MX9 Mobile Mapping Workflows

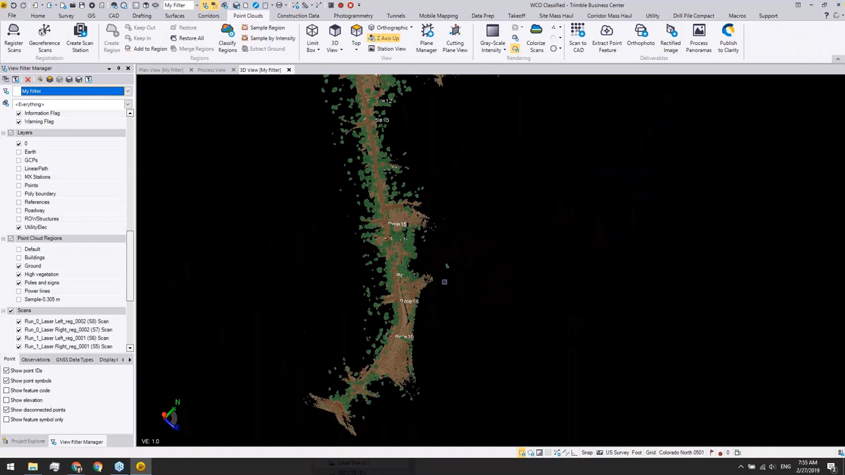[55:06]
But now I have all the whole project showing up. And I can show you the final result by turning off all the point clouds.
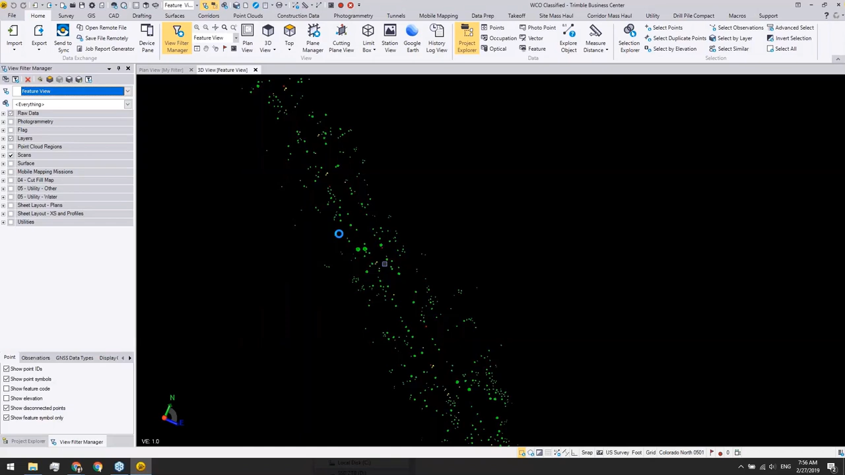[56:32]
I already predefined some different view filter managers. So you can see that in this whole project, I run through the tree extractions and the pose and sign extractions so that we now have all these features ready to be exported into a GIS platform or into a CAD platform.
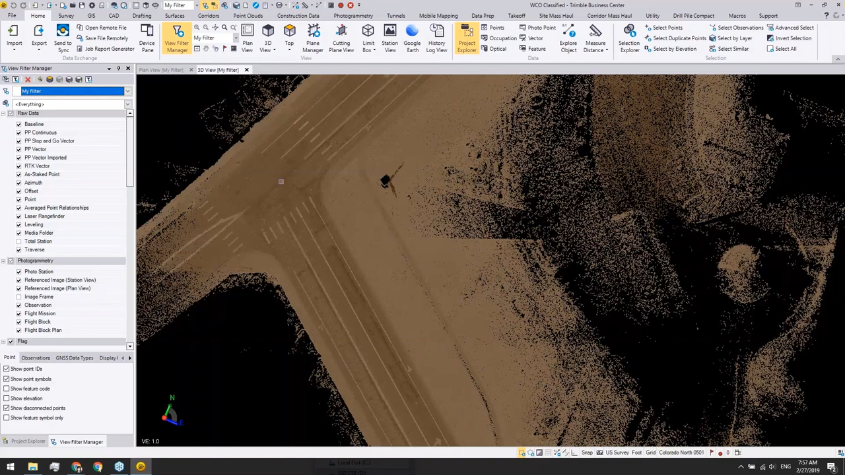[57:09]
the field workers need to extract all these pavement markings so that they know what the road looks like as built. And here we can kind of do the same thing.
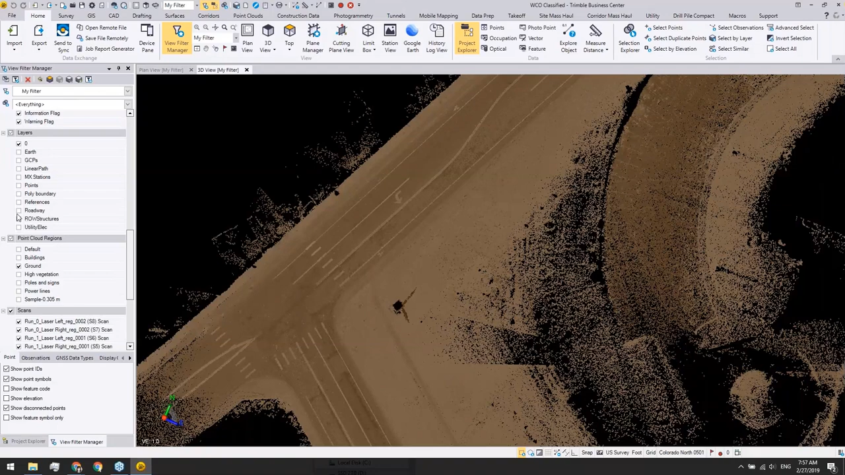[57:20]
We can create all the line works based on the point cloud.
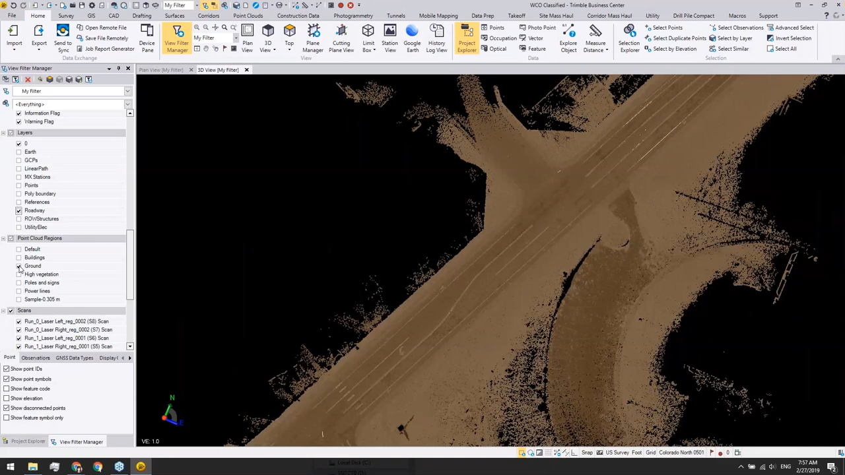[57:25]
And if you want to,
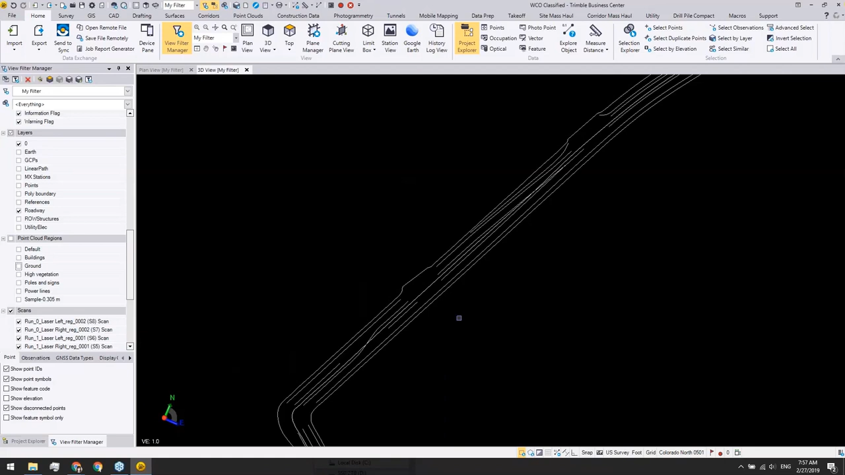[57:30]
you can also change the line style so you can see the dashed lines and the double yellow lines accordingly.
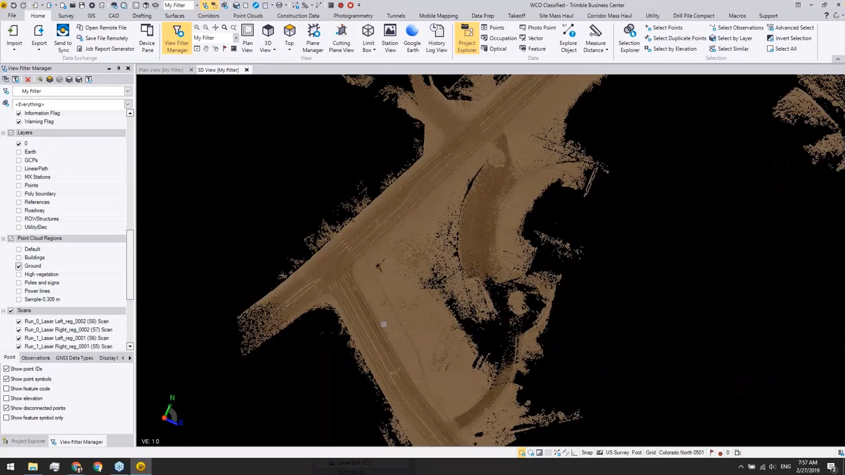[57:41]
Also, since we now have a very smooth ground region to start with, if I want to extract the terrain information, for example, create a surface on top of the point cloud, we can do so as well.
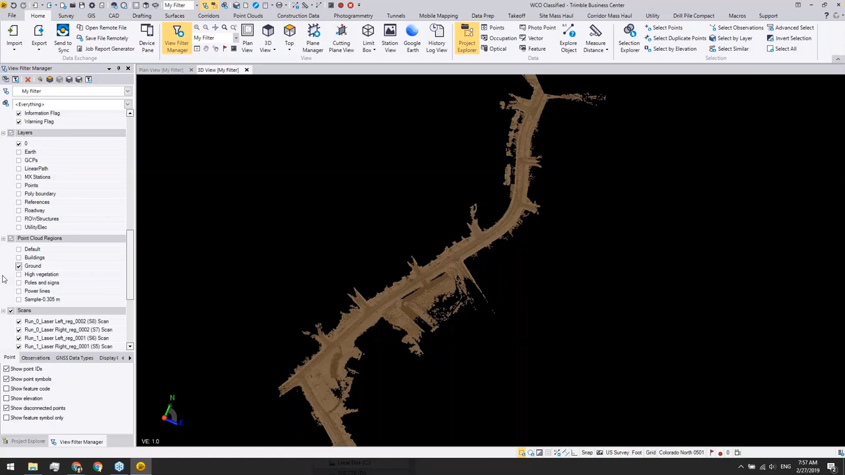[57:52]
Instead of using millions of points in the ground regions,
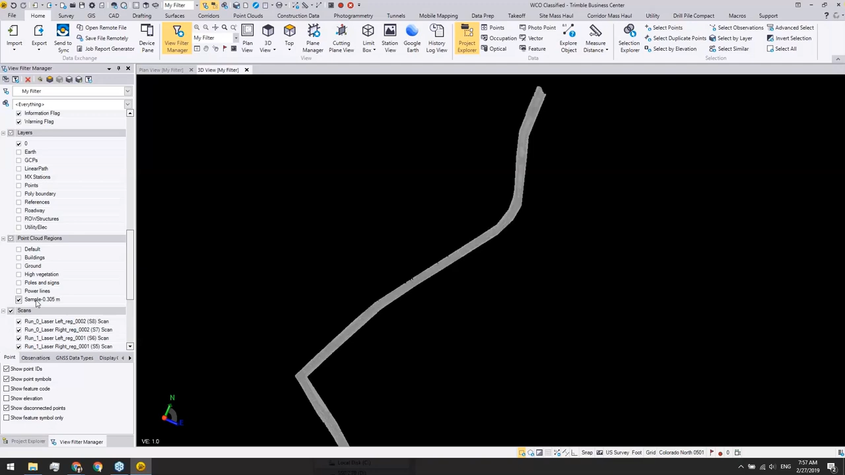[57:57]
I created a downsampled point cloud,
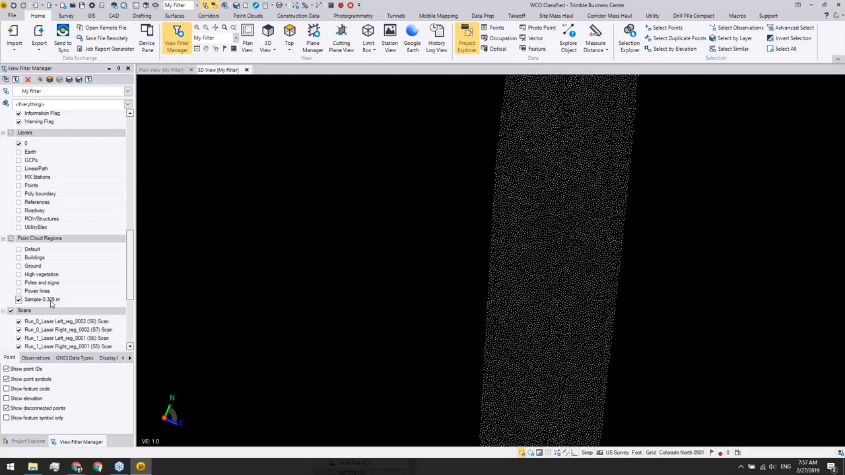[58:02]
which is still having a one foot interval in between points. Based on this one, based on this one, I can easily create a surface to represent the existing road.
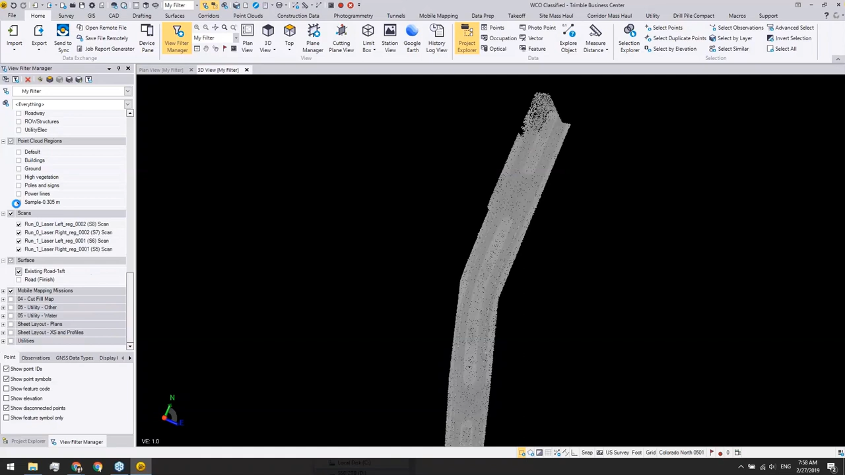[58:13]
Here is the road surface we can create on top of the ground region point cloud.
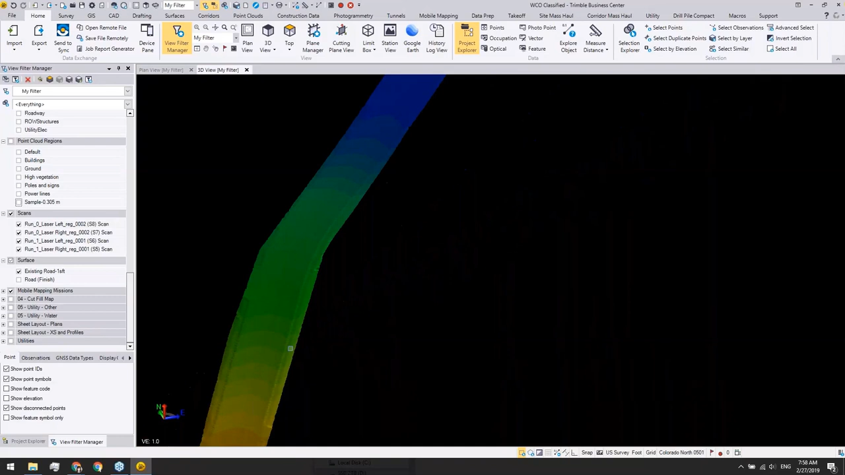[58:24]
With this,
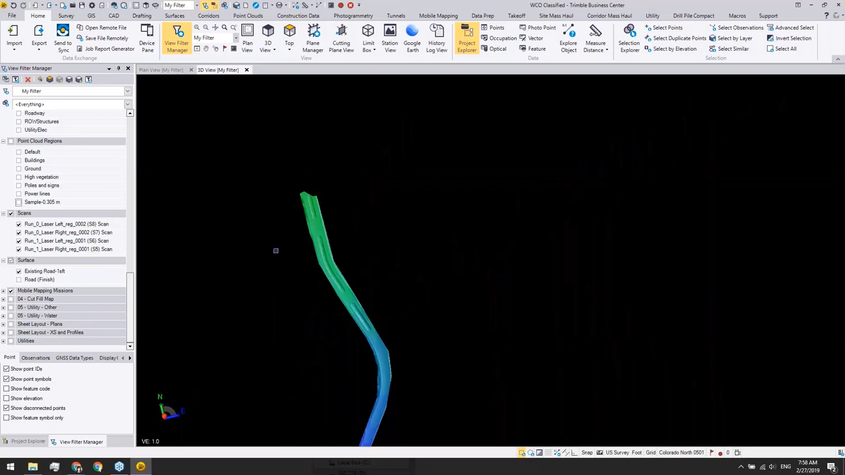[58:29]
you can start to design a new corridor if you want to and compare that result with your existing road and to understand which area needs to be cut or filled with how many materials.
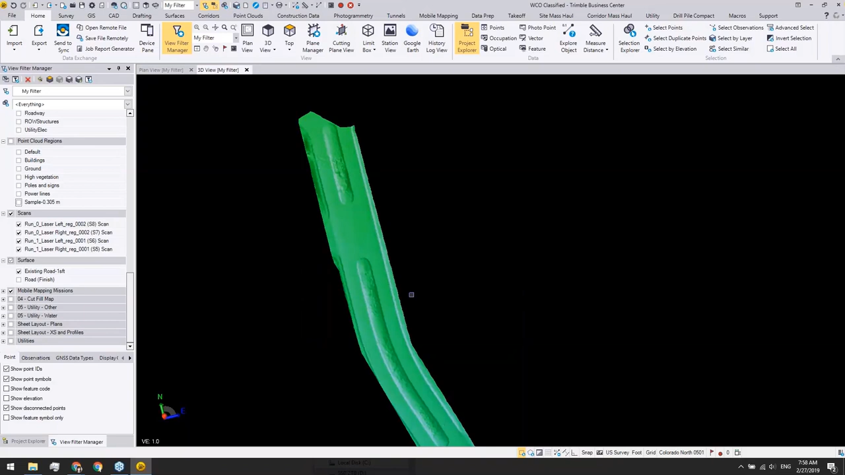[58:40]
So if I quickly turn on the road
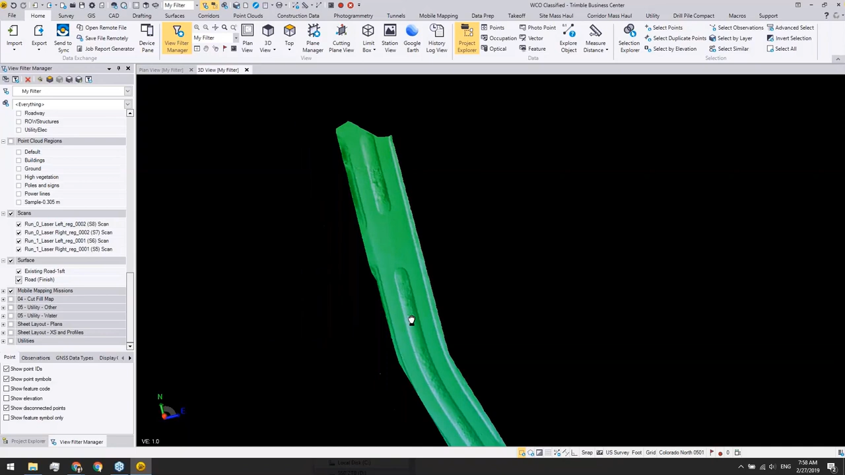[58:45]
surface for the corridor and open the corridor cross section view.